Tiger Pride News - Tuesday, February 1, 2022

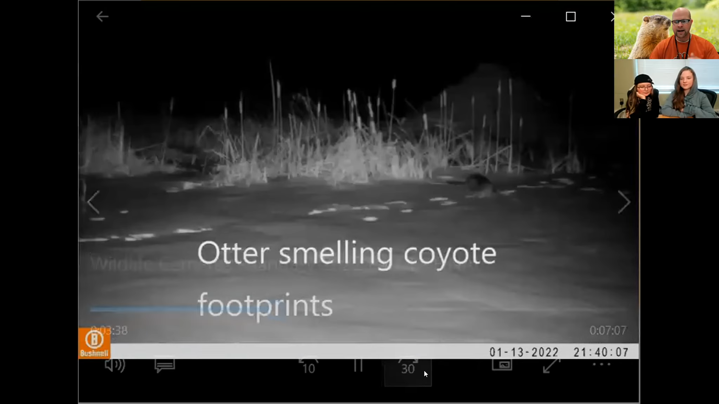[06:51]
It's kind of funny. This otter is smelling the footprints of this coyote that went through.
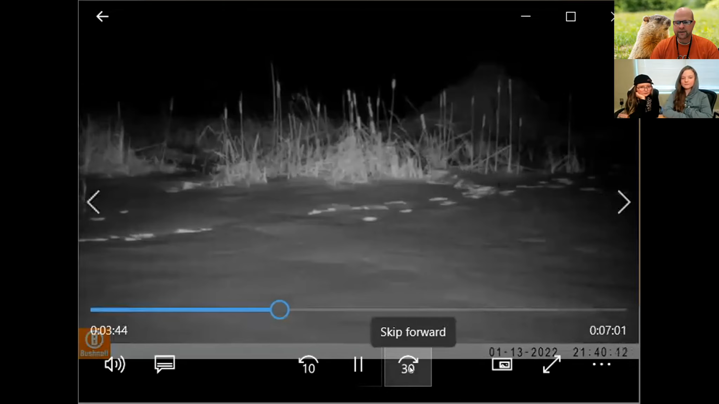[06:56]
So I'm going to do that one more time. Kind of interesting.
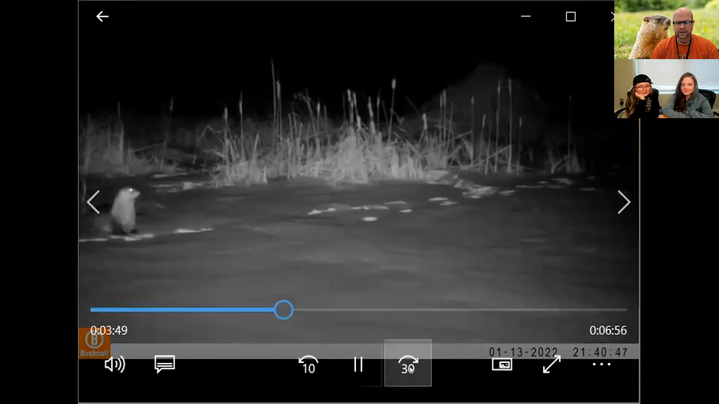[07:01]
Kind of checking out who came through here. And then this is at the refuge area. You can see kind of the snow is a little bit crunchy on top, making some weird patterns.
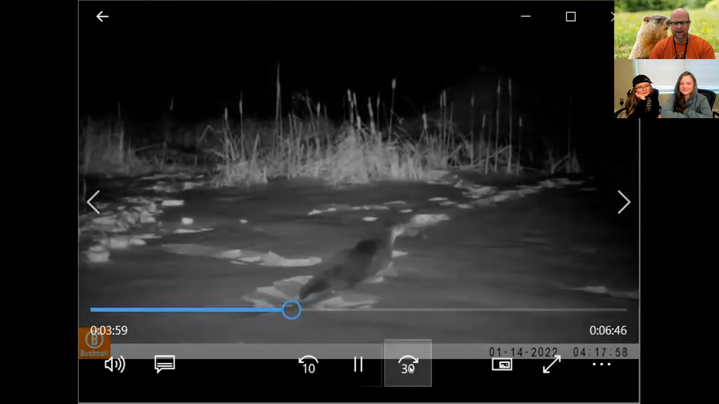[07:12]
They do love to slide through like that. So if you ever notice those tracks in the snow with a slide to it, chances are it's an otter.
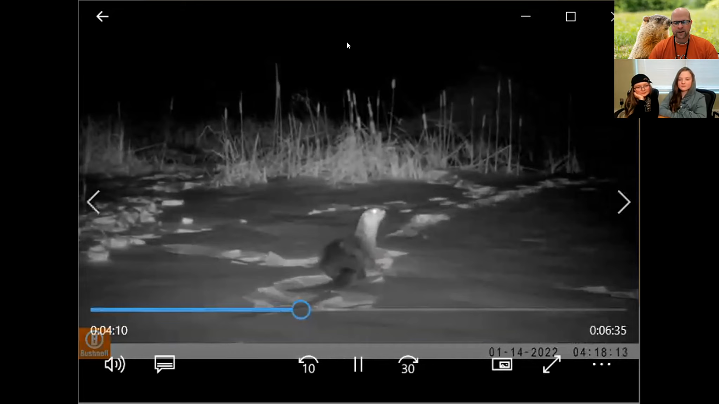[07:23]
You can find those out at the refuge area. A lot of tracks on the little lake there by the learning center, which is where this camera is located.
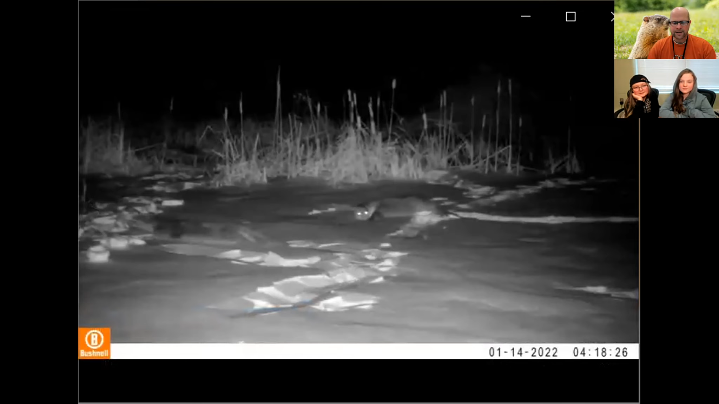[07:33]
All right. It looks like they have no bones on their slide, but they do. All right.